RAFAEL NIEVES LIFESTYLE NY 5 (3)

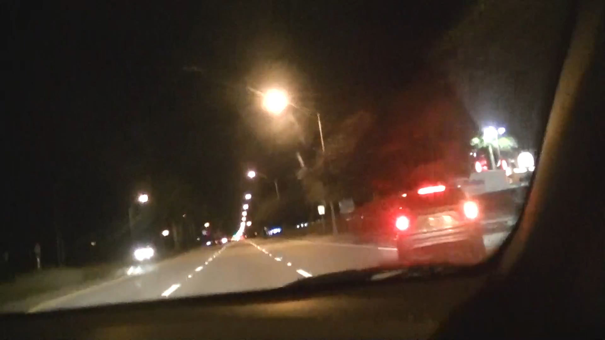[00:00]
no han llegado. Miami es una mierda. Pura autopista. No hay ni gente. O sea, no ha llegado. Ocho carros. Una autopista. Ay, unos malls.